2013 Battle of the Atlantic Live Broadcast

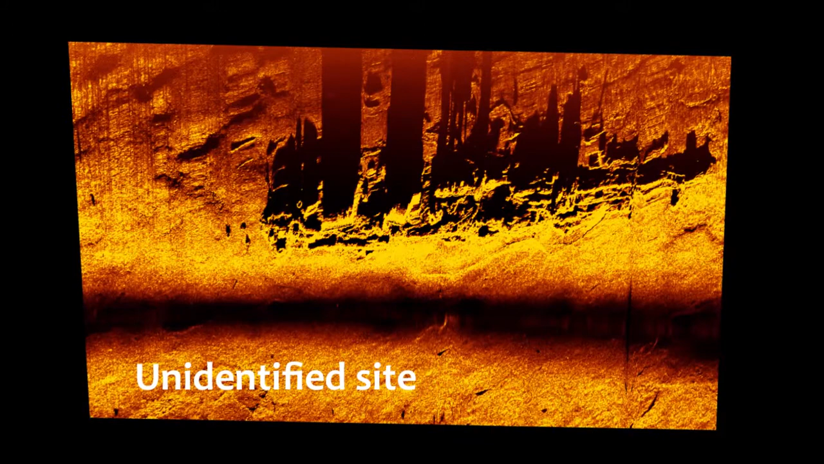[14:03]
We're not quite sure what it is, but you can see a lot of distinct features on it. It's enough that you can tell it's a shipwreck, but allows you to measure it, get length and beam,
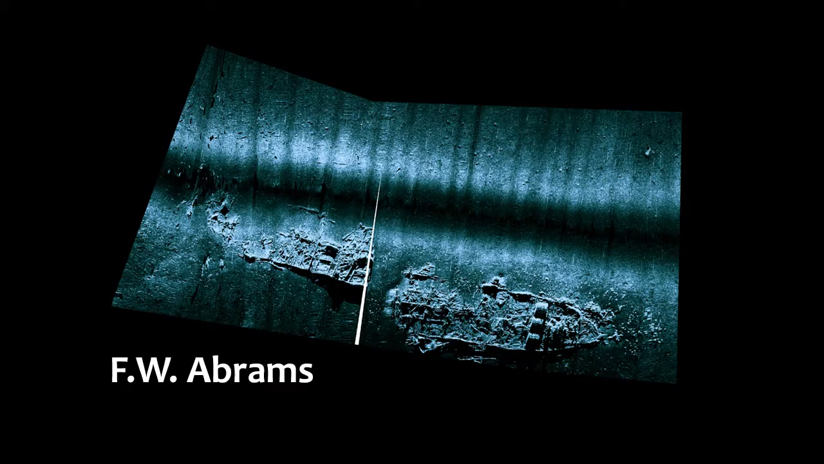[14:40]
and you can see really distinctly all three boilers, the engine space, and totally how the whole ship is oriented on the seabed. We also got a really good image of the USS Tarpon.